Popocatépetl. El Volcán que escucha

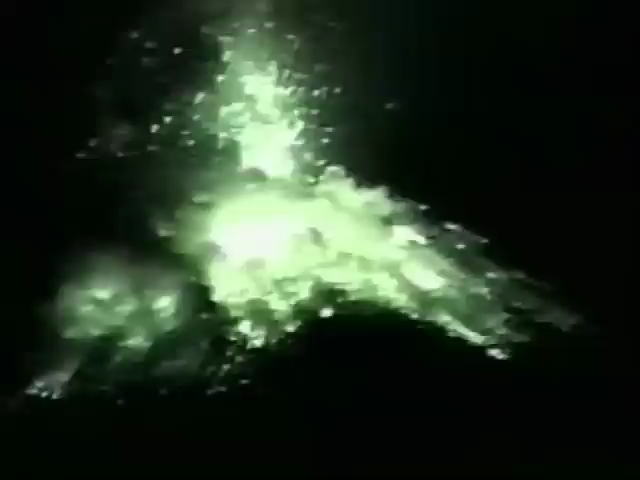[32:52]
Después metieron la cámara esta de infrarroja. Entonces tú dices, mira nada más la actividad. Parece que hay una gran actividad y no hay una gran actividad. De que imágenes impresionantes nuevamente podemos apreciar.